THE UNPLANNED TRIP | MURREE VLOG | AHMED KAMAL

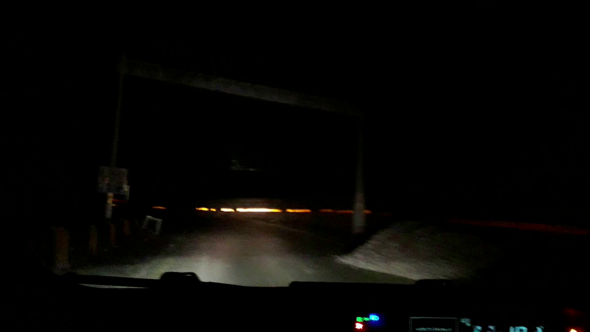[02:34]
लो भाई रात के 4-5 बज रहे हैं कोई और अब पहुंचे लाइट नहीं है